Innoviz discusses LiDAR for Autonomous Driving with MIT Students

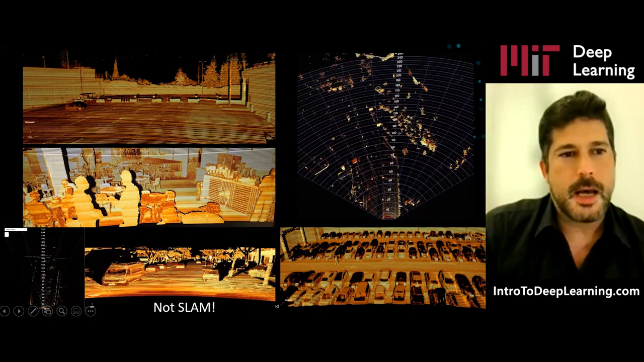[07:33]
And we do that very, very fast in order to cover the entire field of view. And we can see very far away, a very nice field of view and range and resolution. And that is how we solve the problem, which is defined by requirements we get from automakers. Now, autonomous driving could be described by different applications, shuttles, trucks, passenger vehicles.
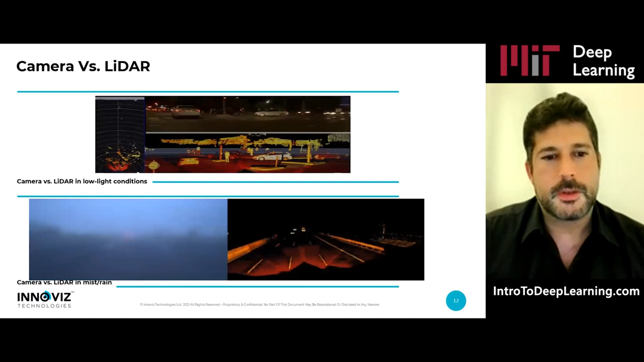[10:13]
And of course, every drop of water can create the same problem and that's not okay to be in this situation. This is why you need to have redundancy. Another case is direct sun. Of course, some might say that if you have sufficient processing power and collected millions of objects, a camera might be enough. But obviously, if you're unable to see because of limitation of the physical layer of the sensor, it's not enough.
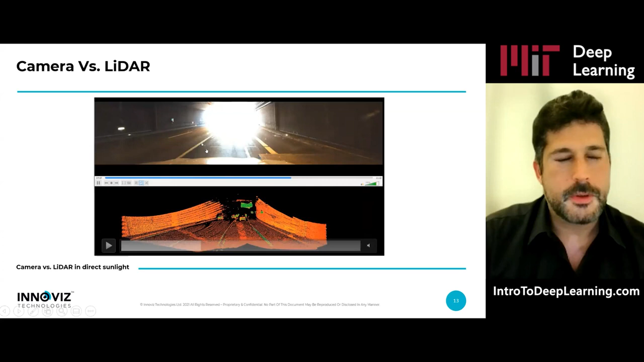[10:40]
You need to have a secondary sensor that is not sensitive. So, today we're talking about level three. Level three requirements is defined by
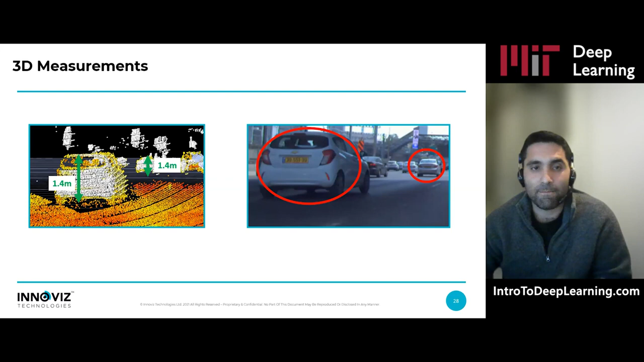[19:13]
It means that each point represents a physical object in the scene. So it's really easy to measure a distance between two points. It's easy to measure the height of object. It's easier to fit planes to the ground, for example. And I want to take you like through a really simple algorithm and we'll see together how far can we go just with LiDAR and really simple algorithms and support much of the requirements Omer mentioned before. So the simple algorithm,
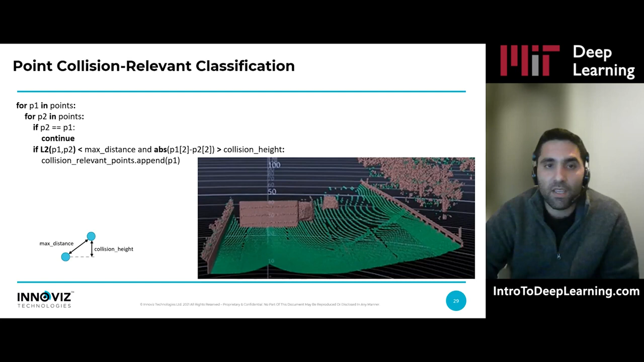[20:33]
So here, this turnover track is easily detected as collision relevant. And the car won't drive through this truck. So while I'm talking about deep learning network, it's really easy to, it's really hard to generalize deep learning networks to new examples, new scenarios.
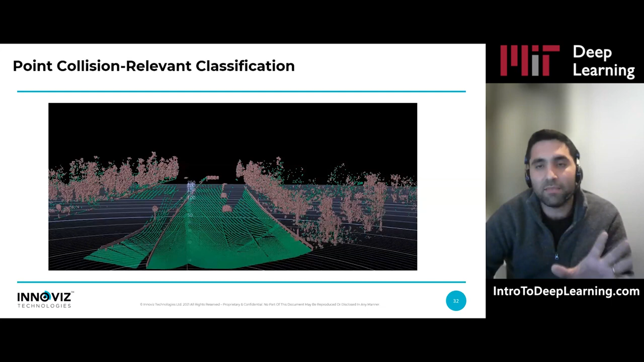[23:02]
And the car would never actually crash this vehicle. And this algorithm is the same algorithm as I described before. So really, really simple algorithm that actually makes all the safety critical scenarios much more solid and under control. So maybe some of you guys saying that detecting this huge truck is easy. So here is a different example from our actual idea. This is the end of this one looking at distance. Two, I don't know if you guys can see a tire. This distance is a tire. So this same really simple algorithm, just looking at two points,
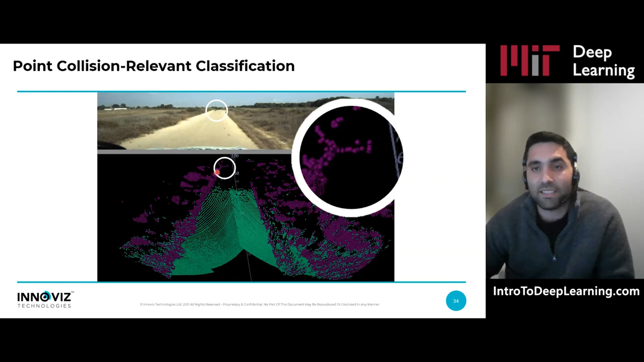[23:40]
one above the other, can easily detect this tire as a collision relevant. So what the car actually sees, the car just take the collision random point and maybe project them on a XY plane, like on the ground plane or something, and use this information to navigate through the many other obstacles in the city. And this is just a close-up, just to see this really, really a tire and actually a pallet next to the tire that cannot be seen from distance.
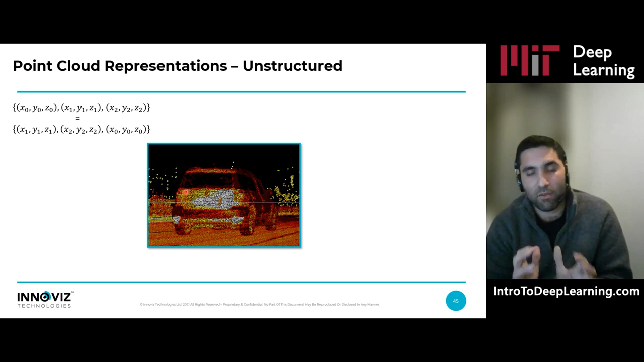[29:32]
So there are actually deep learning architecture which take advantage of this, like a partner at a particular class. But for sure, this is not standard and we need to make sure we understand this before processing data. Another characteristic which is important and we need to consider is the sparsity of point cloud. If you're looking at point cloud at the Cartesian coordinate system and this visualisation from the top. So you would see that most of the points are concentrated in the beginning of the scene because we sample the world in spherical coordinate system. So this again
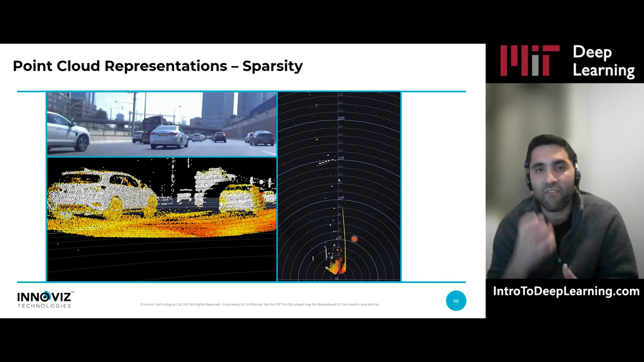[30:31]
And this efficiency with computation, I'm going to speak about it through this talk because on autonomous driving and in general processing on the edge, computational efficiency is a key element and sometimes actually defines the solution. So it's really important to make sure your algorithms are efficient. Another representation now which is structured, like images, is front view. So you can see the camera image, just normal camera image above, and below a point cloud which are projected on the ladder itself. So it looks like an image. The only difference is that each point here has different attributes.